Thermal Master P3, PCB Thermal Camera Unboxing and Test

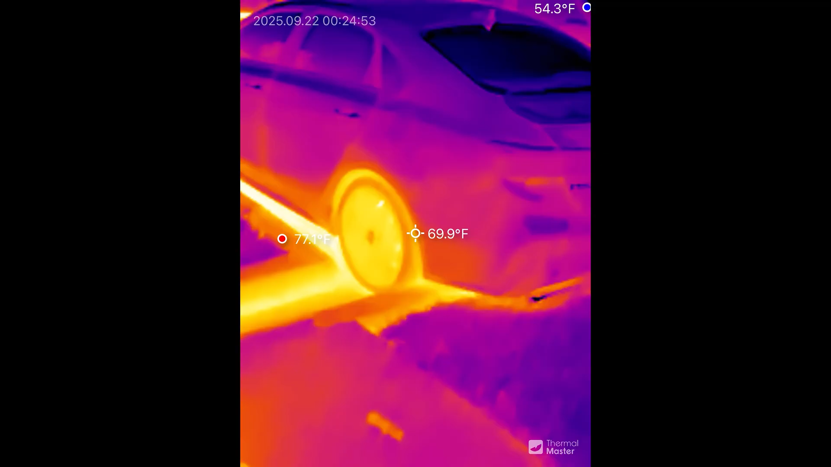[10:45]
On screen: spot 69.9°F
And then here's my car. You can see that it was recently ran.
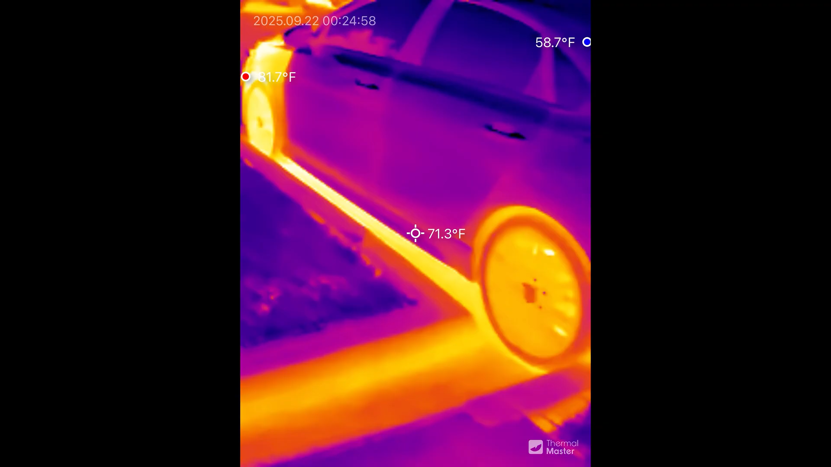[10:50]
On screen: spot 71.3°F
And there's quite a bit of heat left.
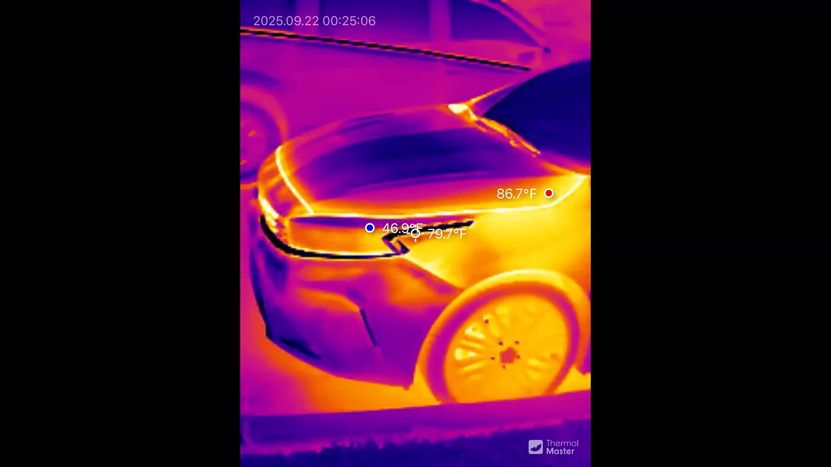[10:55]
On screen: spot 79.7°F, max 86.7°F
From running it about two hours ago maybe. An hour. Hour and a half ago.
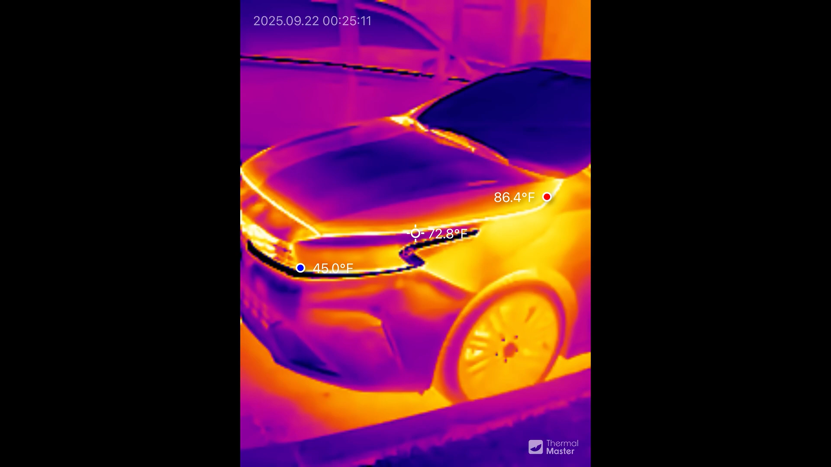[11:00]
On screen: spot 72.8°F, max 86.4°F, min 45.0°F
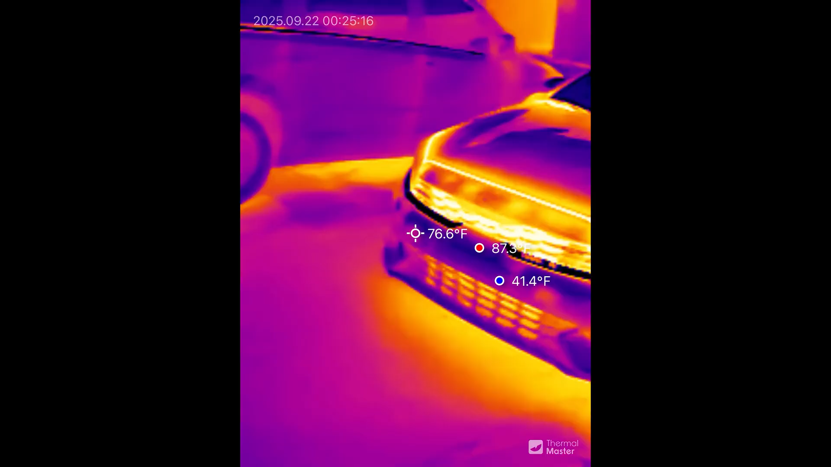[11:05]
On screen: spot 76.6°F, min 41.4°F
And this one right here next to mine.
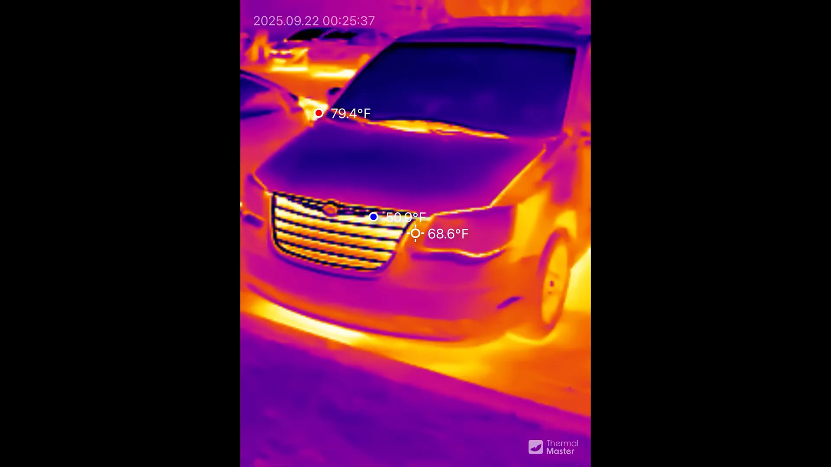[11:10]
Yeah. What about my wife's truck?
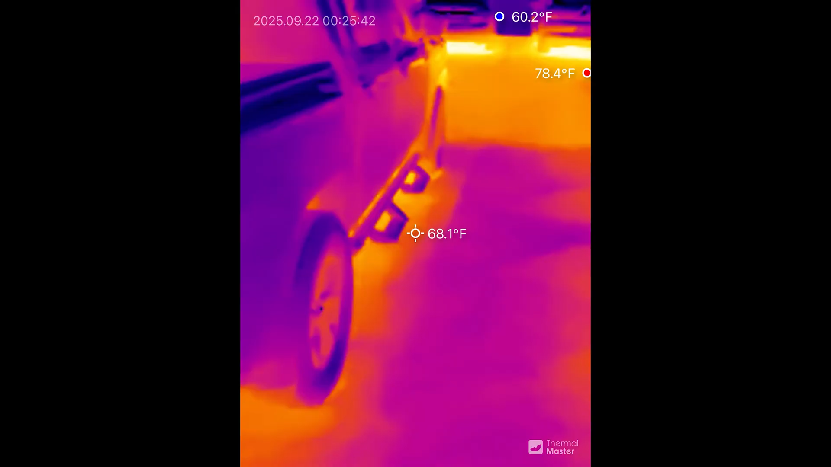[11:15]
On screen: spot 68.1°F, max 78.4°F, min 60.2°F
Let's see if she went anywhere. Oh look at that. That.
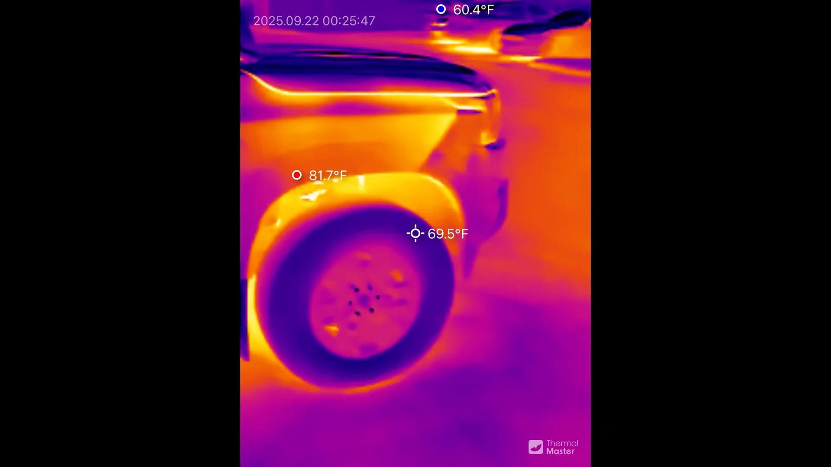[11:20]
On screen: spot 69.5°F
You can tell that. You can tell that. She definitely has went somewhere today.
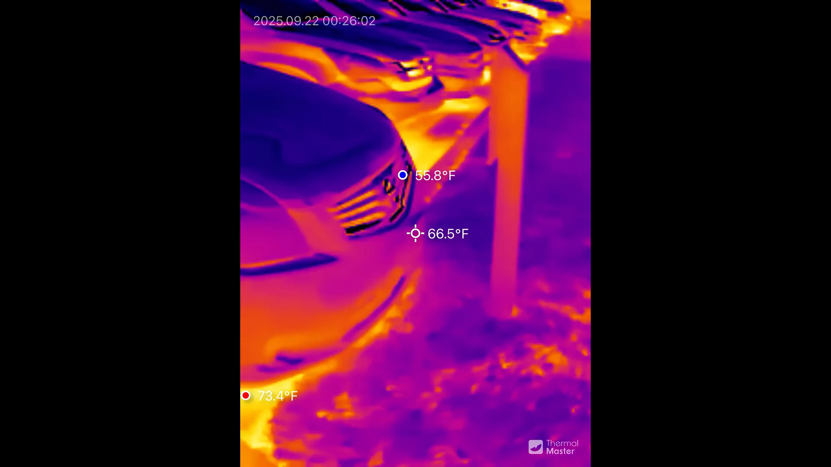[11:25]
On screen: spot 66.5°F, max 73.4°F, min 55.8°F
And this little Nissan here. No. Nope.
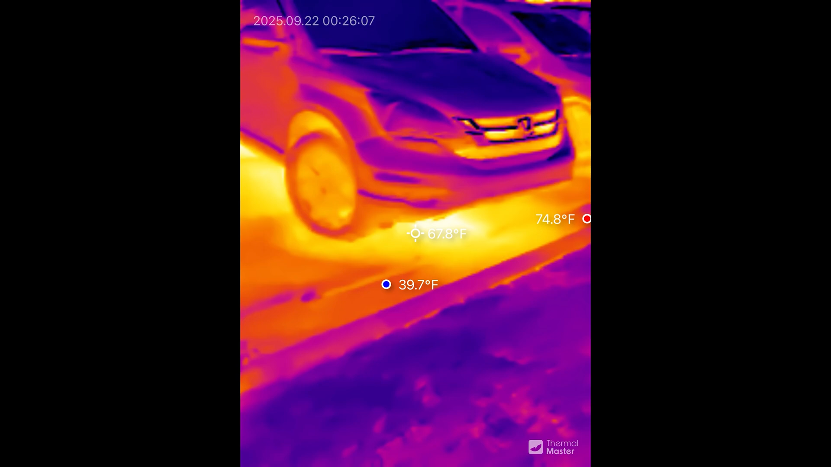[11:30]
On screen: spot 67.8°F, max 74.8°F, min 39.7°F
Definitely. Definitely. That one's been a minute.
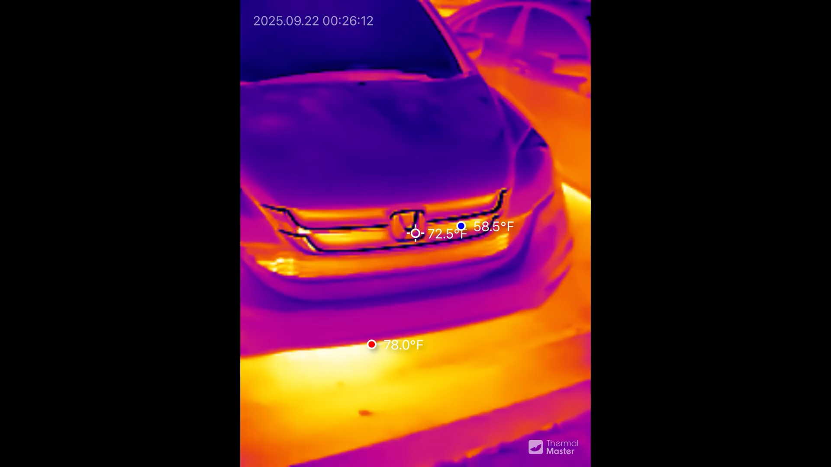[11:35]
On screen: spot 72.5°F, max 78.0°F
It's been a little while. Well. That one. Not recently.
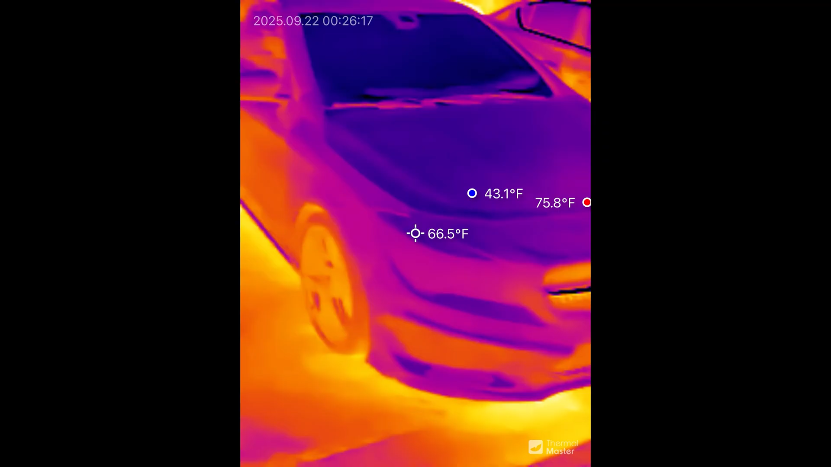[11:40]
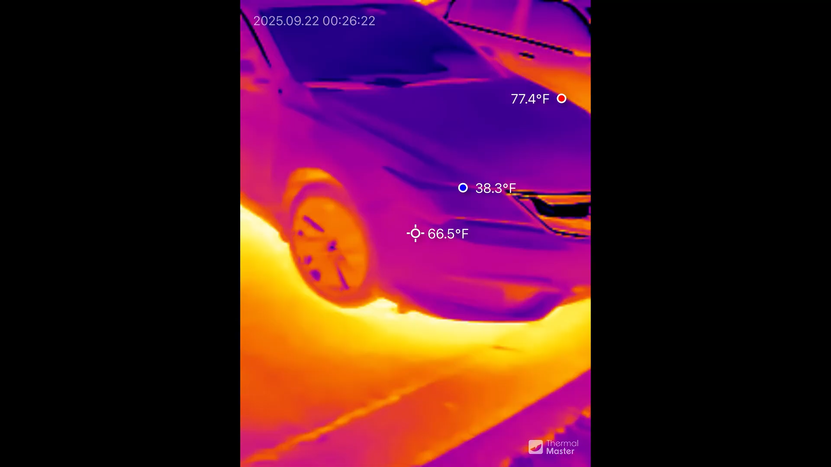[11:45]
On screen: spot 66.5°F
I would say a few hours.
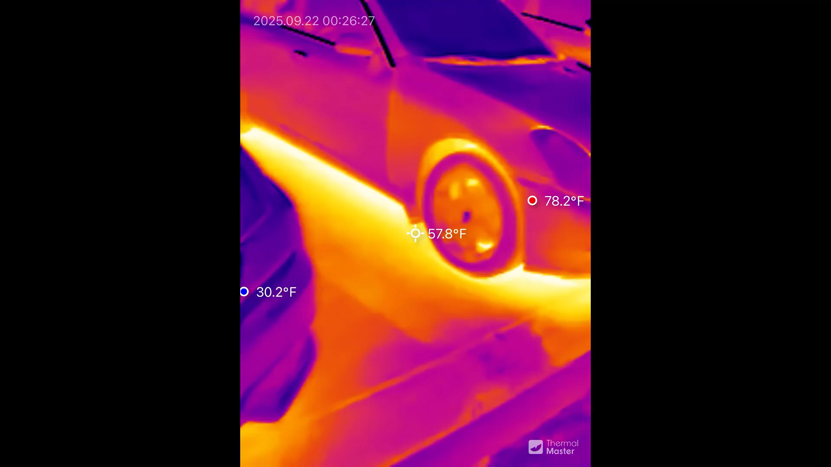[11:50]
On screen: spot 57.8°F, max 78.2°F, min 30.2°F
Definitely this one. A couple hours or so.
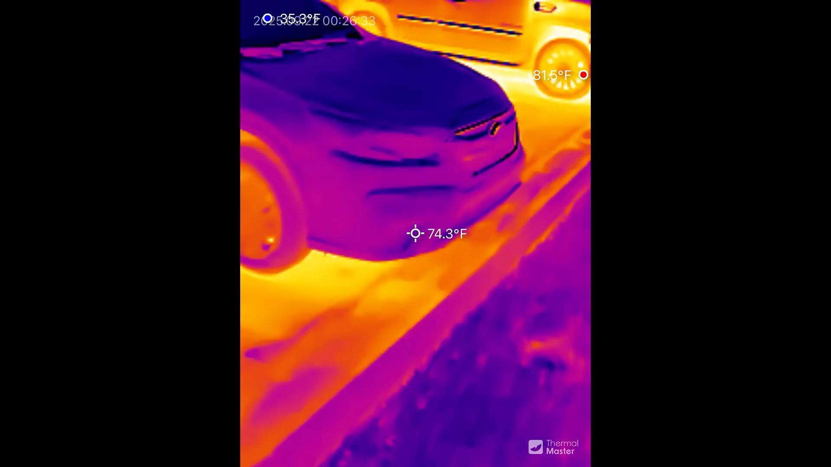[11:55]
On screen: spot 74.3°F, max 81.5°F
This one's cold. Look at that. This one definitely went somewhere recently.
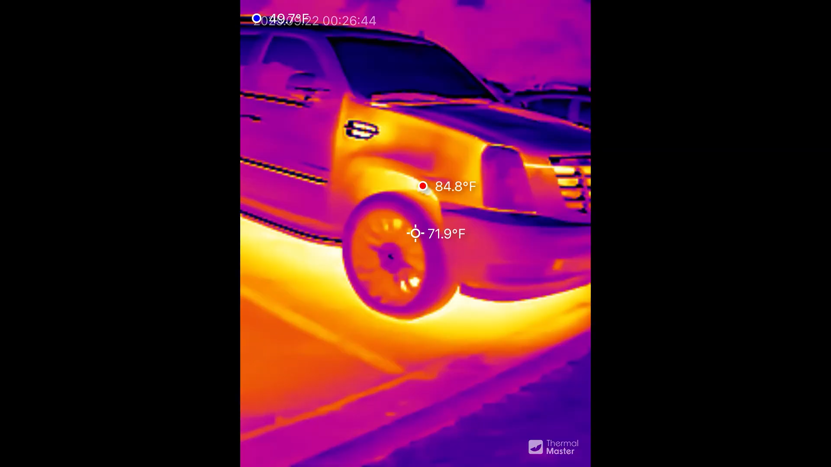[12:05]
Oh yeah.
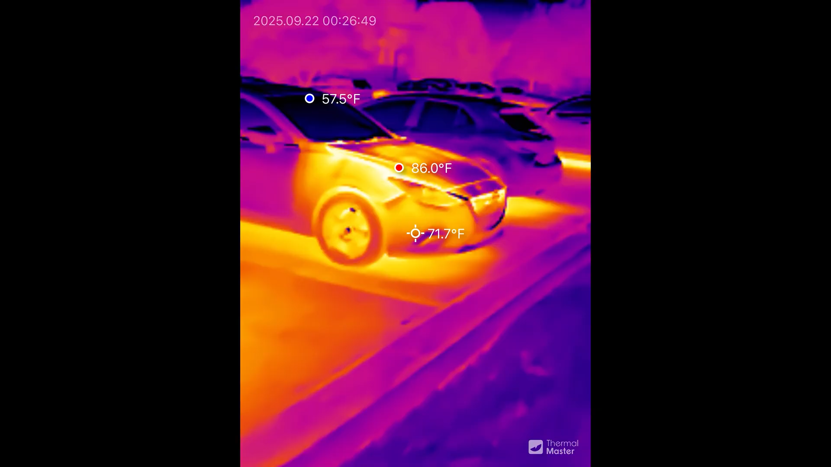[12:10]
On screen: spot 71.7°F, max 86.0°F, min 57.5°F
Oh yeah. She's fresh.
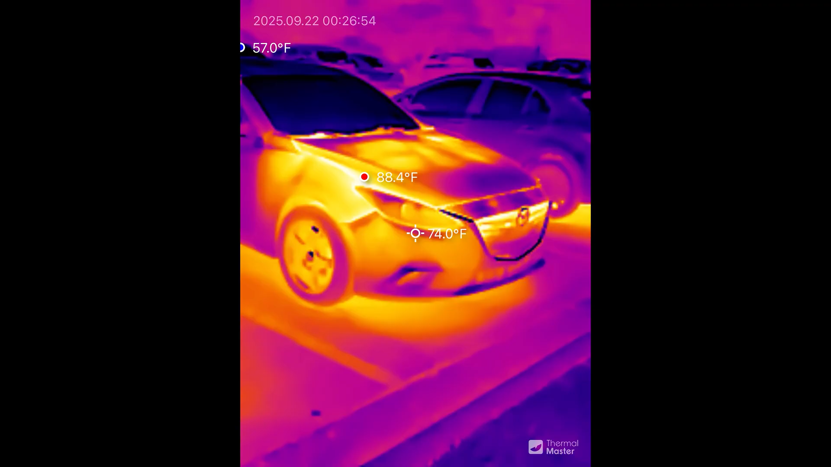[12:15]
She just got turned off. And the cool thing is you can just like pan around and see all the cars.
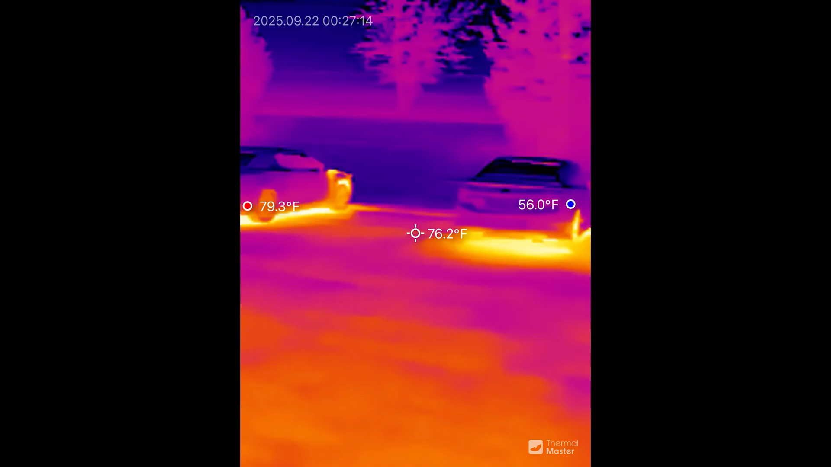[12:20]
On screen: spot 76.2°F
See which one has been ran. Which one has it? I love having a little thermal gun here.